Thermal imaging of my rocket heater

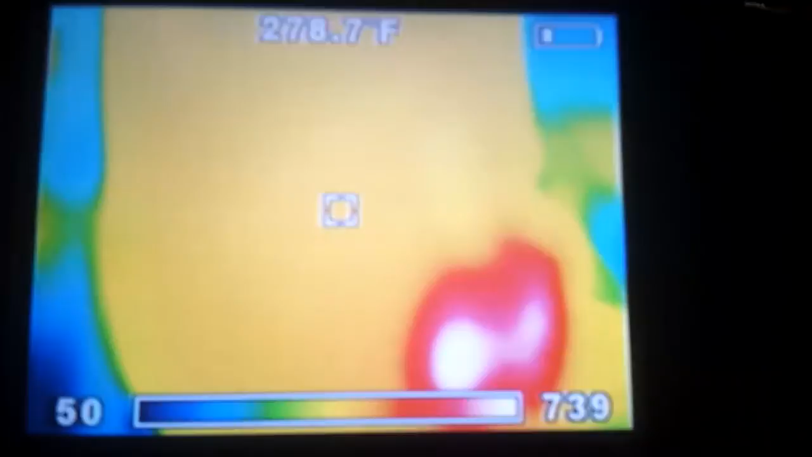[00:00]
hey everybody back with another video and today I thought I'd do a quick video on the rocket heater but a little different we got a thermal imager here
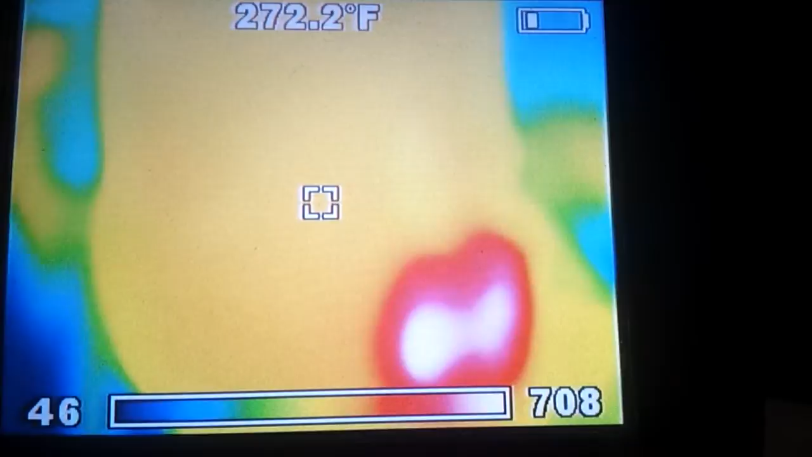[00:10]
On screen: spot 272.2°F
and you can see the outline of the rocket heater that I built I'm going to show you kind of explain the way this works is you see the very center of the screen and there's a square and that is represented by the number that's at the top center 311 degrees it's about what the top of the the stove is reading and then the bottom of the the screen you'll see it says 50 to 312 that's reading
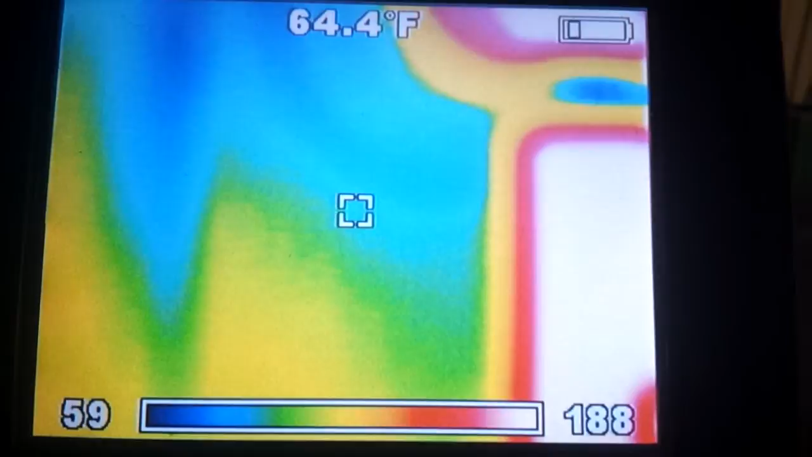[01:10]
On screen: spot 64.4°F
starting up here you'll see this is the chimney going outside and this is kind of nice you can see how much is being radiated onto the wall see how it's a little warmer down below right around the heater as you go up cools off so the temperature of the
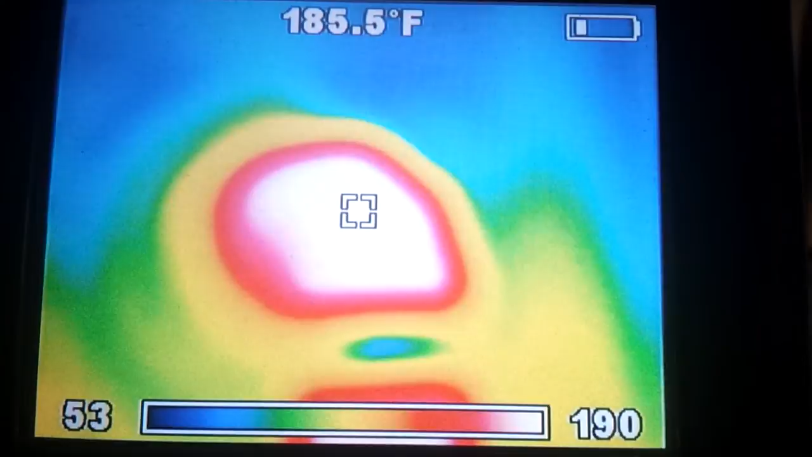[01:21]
On screen: spot 185.5°F
stack going outside right at the 90 is 185 degrees
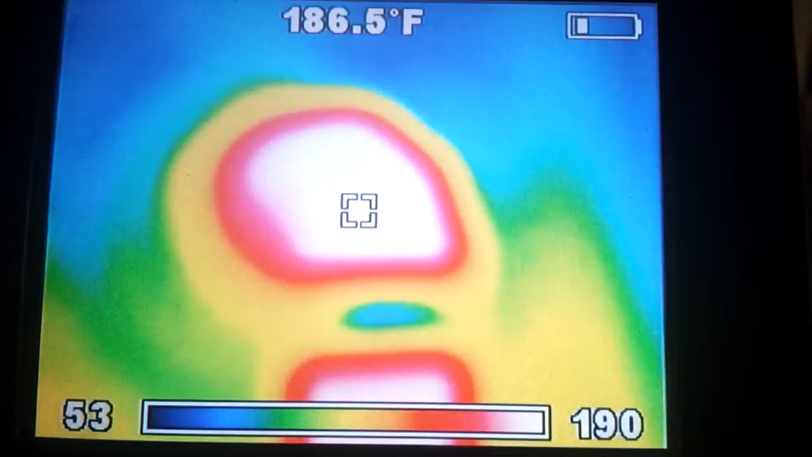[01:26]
On screen: spot 186.5°F
that little strip right there that's deceiving that is a metal
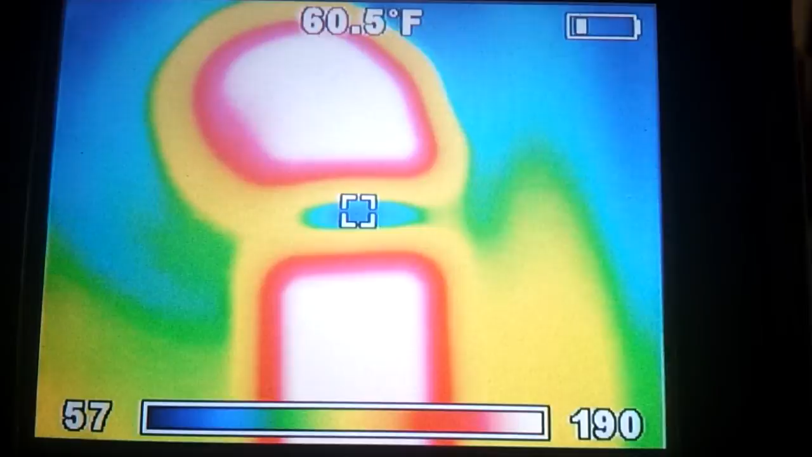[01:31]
On screen: spot 60.5°F
reflective tape right there's where the thermometer is located but this pipe is reading 184 okay
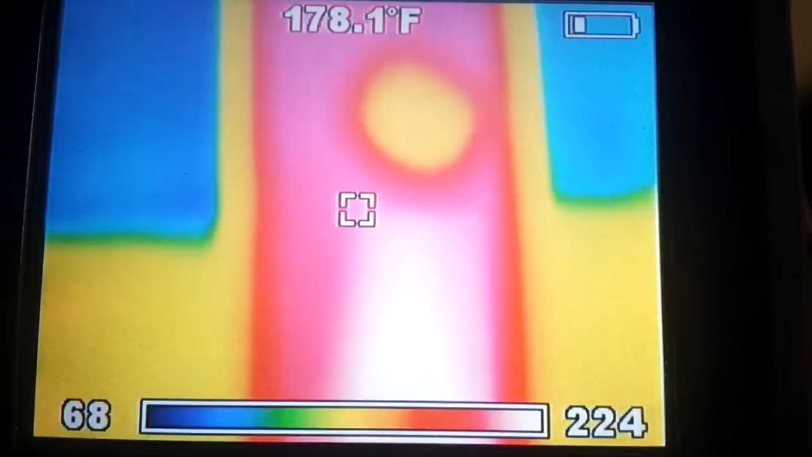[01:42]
On screen: spot 178.1°F
now we're right on top of the rocket heater here it's reading 300 and 370 I think I got 3 and 390 there somewhere 396 okay
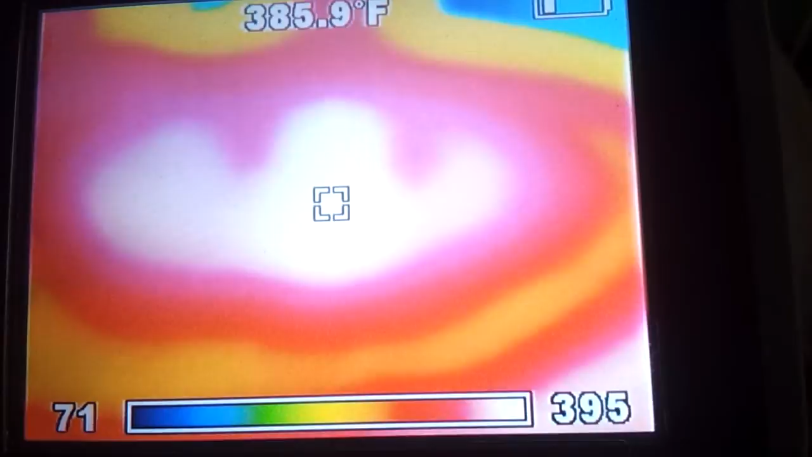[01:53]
On screen: spot 385.9°F
so the stop top of the the the uh I think I said water heater but the top of the uh rocket heater there's running 380 390 degrees and as we go further
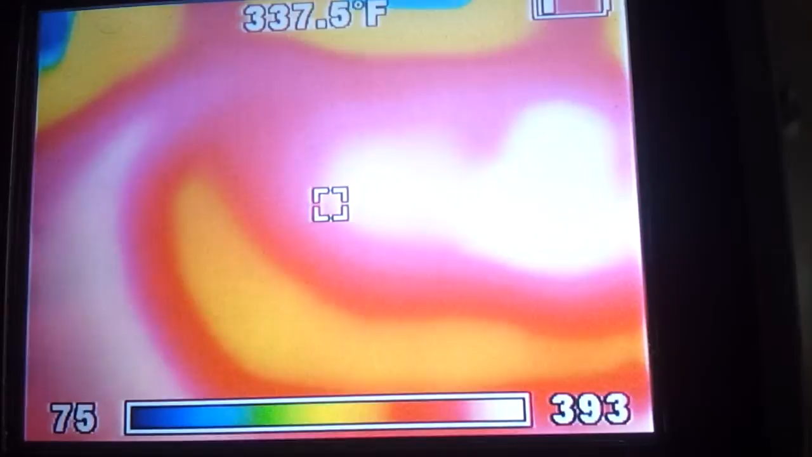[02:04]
On screen: spot 337.5°F
down there's a little change here you can see it cools right off uh that ring right here this ring is
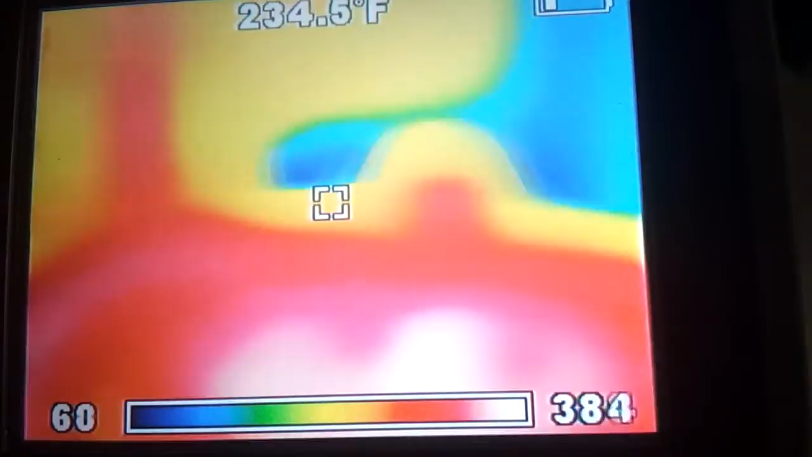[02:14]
On screen: spot 234.5°F
where the paint has war burned off so that's raw metal once you get back down
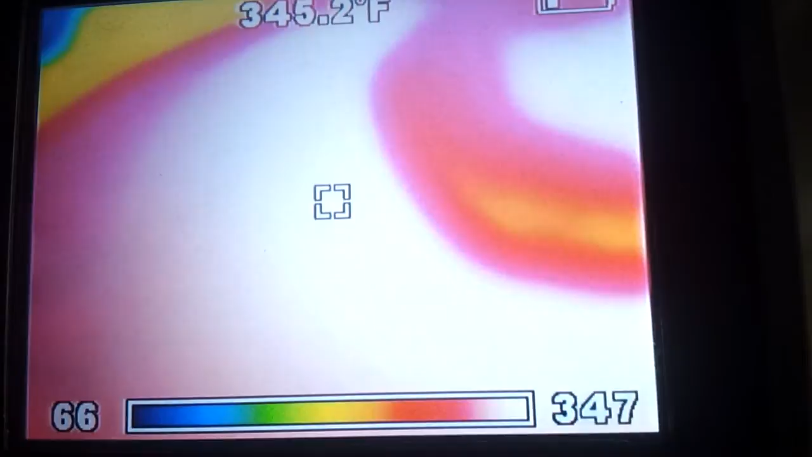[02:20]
On screen: spot 345.2°F
to where the the uh paint is again it jumps back up it's kind of goofy uh maybe it loses its heat a lot faster with no uh paint anyway let's back up a little
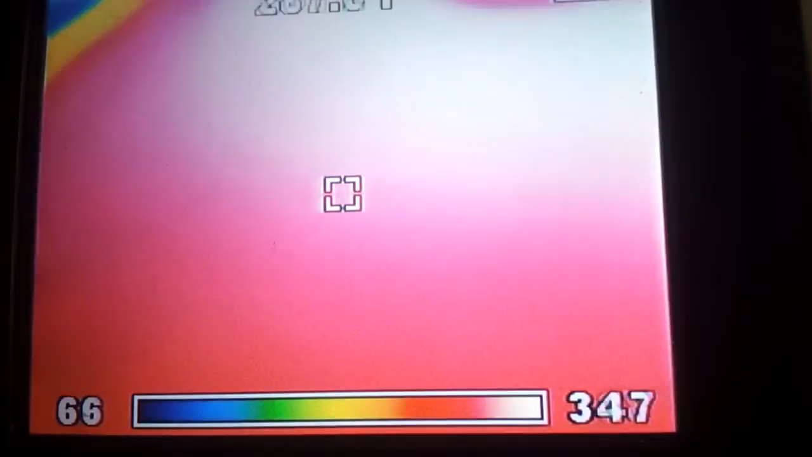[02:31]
bit alright so there's
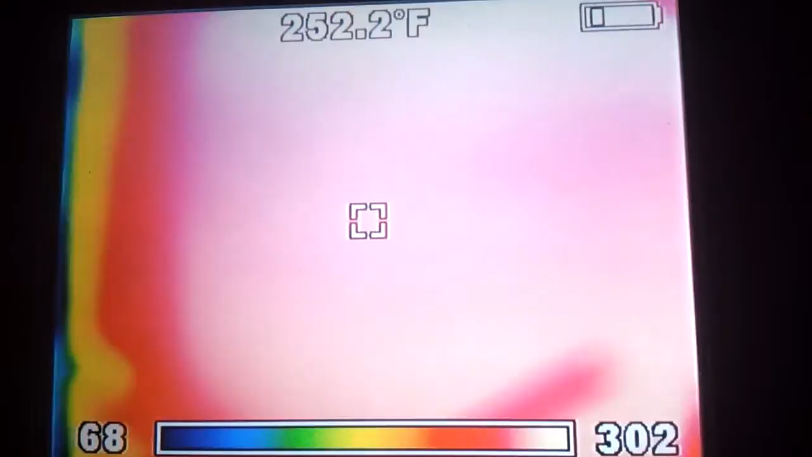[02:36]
On screen: spot 252.2°F
the side of the rocket heater and we're slowly going down
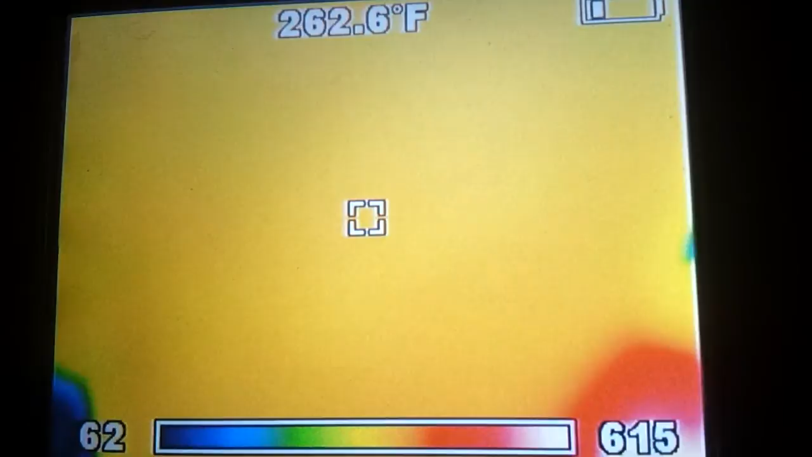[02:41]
On screen: spot 262.6°F
the screen's changing because it's adjusting to what's in the screen if I get this out of there which is the
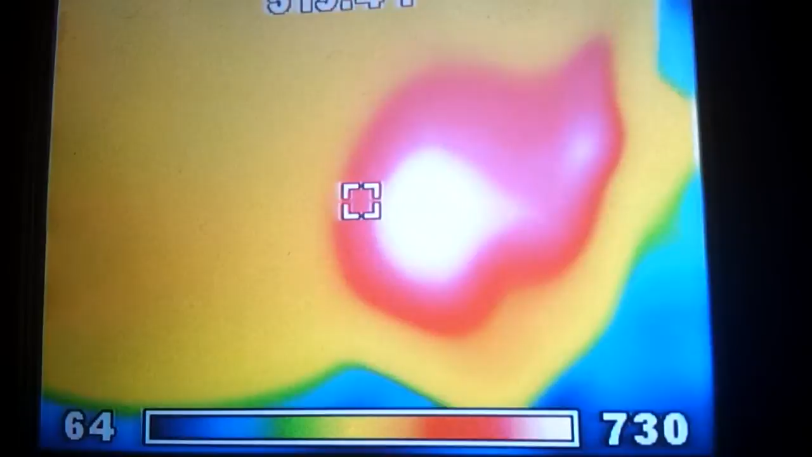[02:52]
feed tube 662 degrees let's get that out of there then the whole screen will change there we go
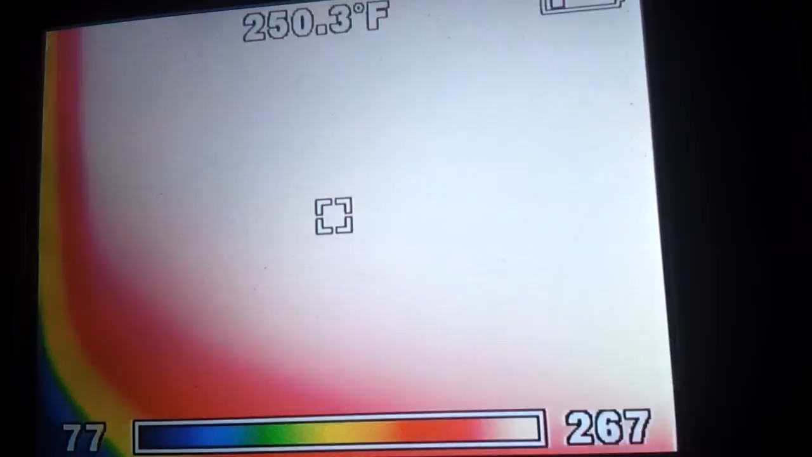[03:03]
On screen: spot 250.3°F
and then we can kind of see what the temperatures are all the way down to the bottom of the thing 500 or 230 and
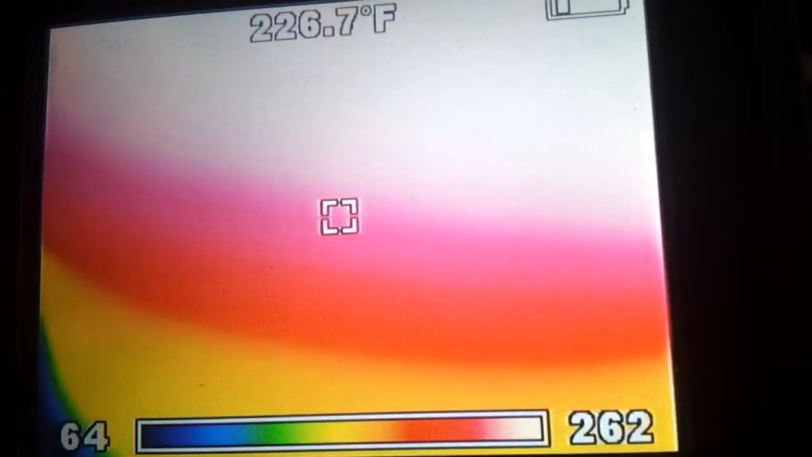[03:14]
On screen: spot 226.7°F
then we start rolling right around the bottom and this is the bottom base which is sitting at
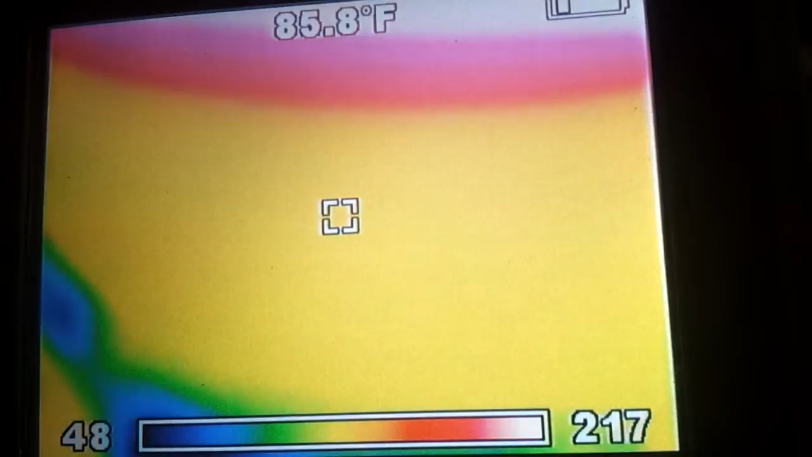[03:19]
On screen: spot 85.8°F
95 90 lower and lower there's the concrete this is kind of cool you can kind of see